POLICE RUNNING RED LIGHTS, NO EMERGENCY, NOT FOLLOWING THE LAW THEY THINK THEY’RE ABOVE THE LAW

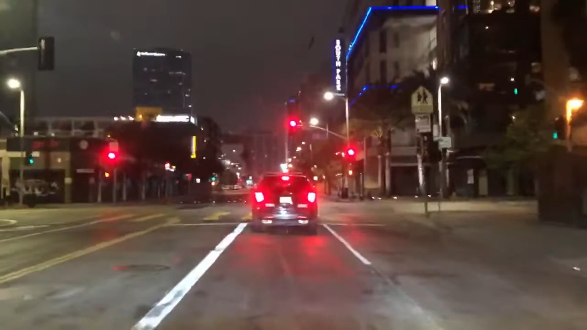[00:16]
Perfect timing, huh? I thought you were gonna get on the side of him. Nah, not for right now. He's gonna run the red light?
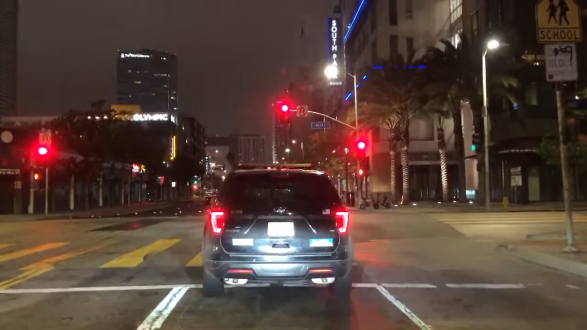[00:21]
He's gonna run the red light. Hey! You think he'll do it? He's breaking the law. Hey! No flashers, no nothing? He just ran the red light, guys. You see that shit? He couldn't wait another second, now he turns green. What the fuck?
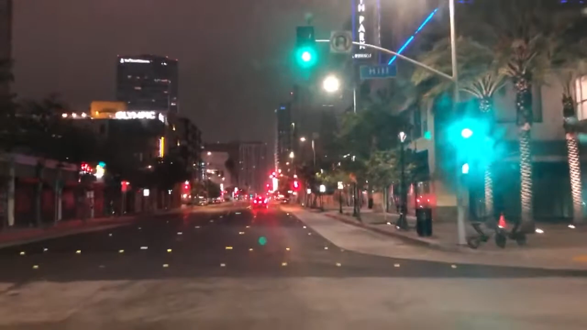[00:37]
He's gonna do it again at that one, watch. Go past this light. Then at the next one. He's gonna run it again, he's gonna run it again. Told you. He ran the red light again, guys. No flashers, no nothing. Wow. He didn't turn on his lights either. This cop just ran the two red lights. He's got like three more red lights coming up. Bro, if he runs any more red lights, I'm gonna seriously go get him. Yeah, he did. He's taking that one too, look. That's fucking bullshit, man. He took it. He ran that one too? Wow. He took it, another turning green. Damn. Damn, this guy can't wait a second.